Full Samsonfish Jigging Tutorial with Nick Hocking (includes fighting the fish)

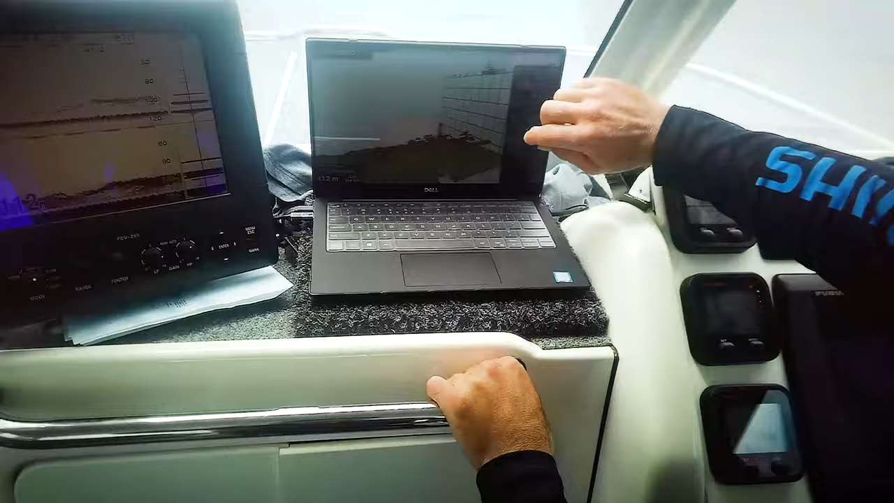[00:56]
Watch as we spin it around.
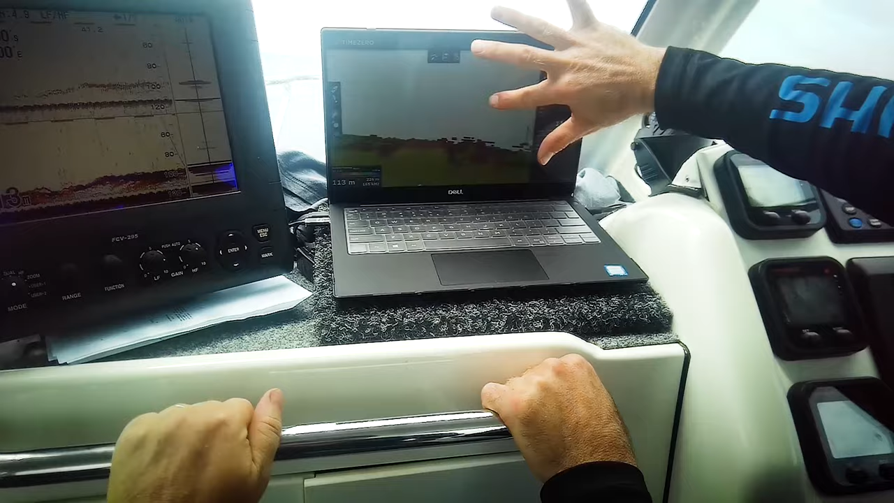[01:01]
See how there's two distinct pinnacles that Mark will probably point out for you?
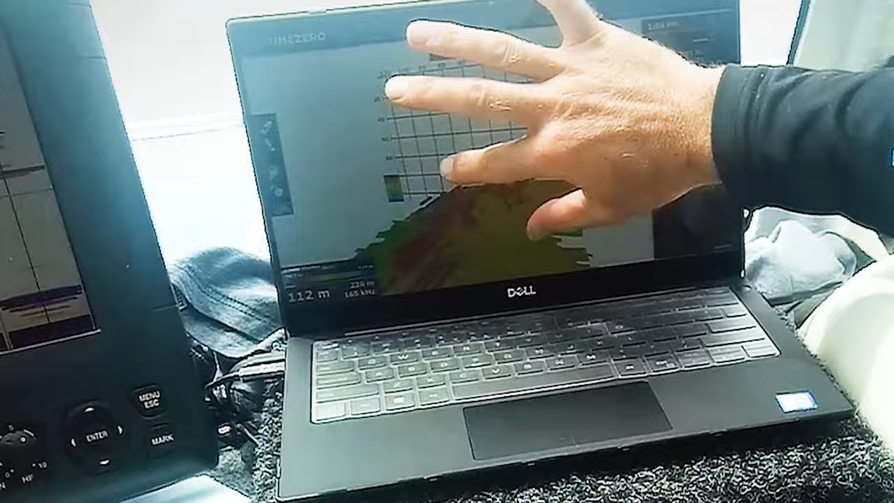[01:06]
And the fish are just sitting up above it. Isn't that amazing to get that sort of representation so
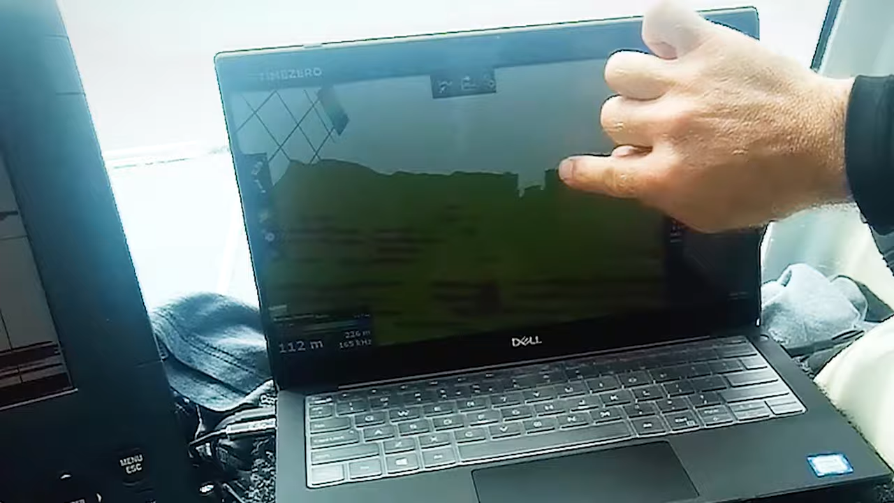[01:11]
you can see from every angle exactly why they're here.
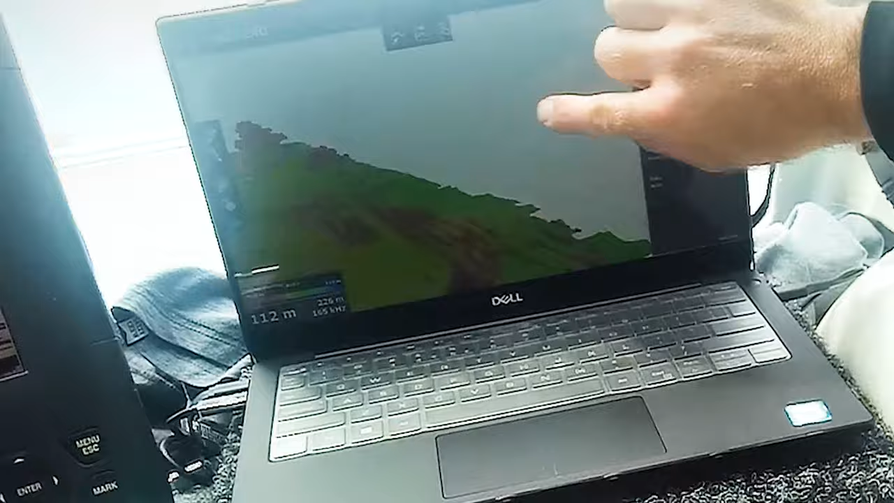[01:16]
And there are those pinnacles that you can see. They're really hard to find them on here, but really easy to see them.
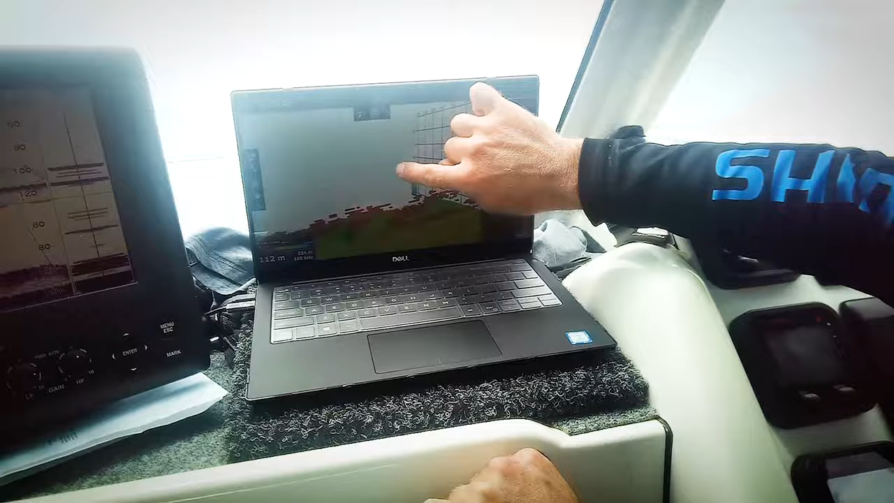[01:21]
Three-dimensional. Meanwhile, back at the ranch.